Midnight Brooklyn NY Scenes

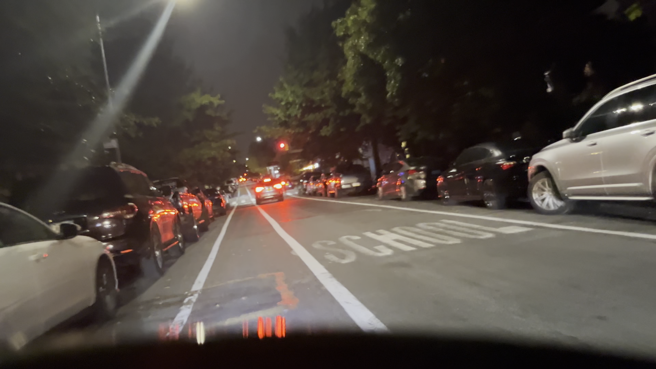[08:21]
এখন কিন্তু আমি আমাদের এলাকায় চলে এসেছি, আমার বাসার কাছাকাছি, বাসার কাছে এরিয়াতে চলে আসছি। আজকে এই পর্যন্ত, আপনাদেরকে ধন্যবাদ সবাইকে, আল্লাহ হাফেজ।